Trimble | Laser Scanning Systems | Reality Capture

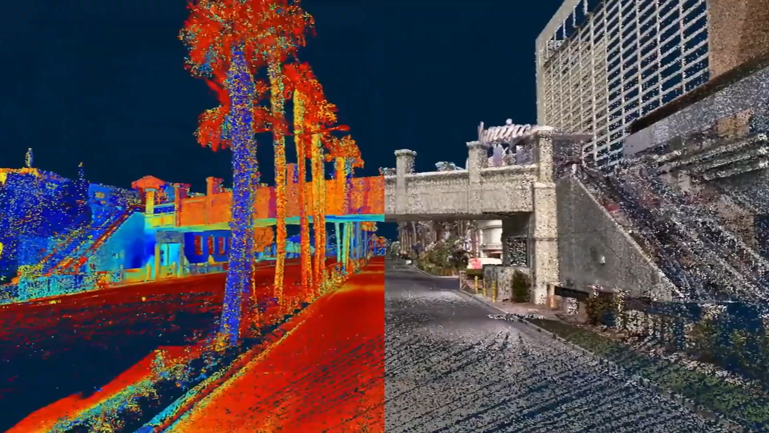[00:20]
Capturing the data to produce a remarkable digital twin for every structure, every landform, every job site, every possibility.